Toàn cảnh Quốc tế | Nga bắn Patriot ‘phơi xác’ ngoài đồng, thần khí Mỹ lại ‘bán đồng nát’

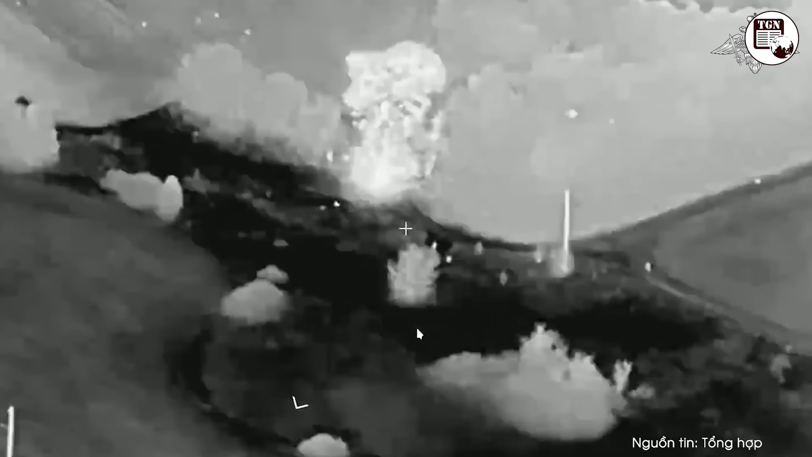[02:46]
Đoạn video được Bộ Quốc phòng Nga công bố cho thấy pháo tự hành SISAS bị tên lửa dẫn đường
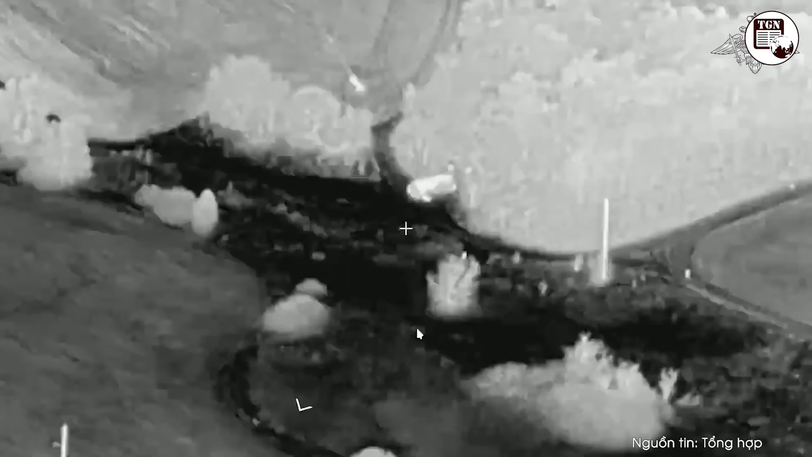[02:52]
laser KHBPLA được phóng từ máy bay không người lái tầm trung Orion phá hủy.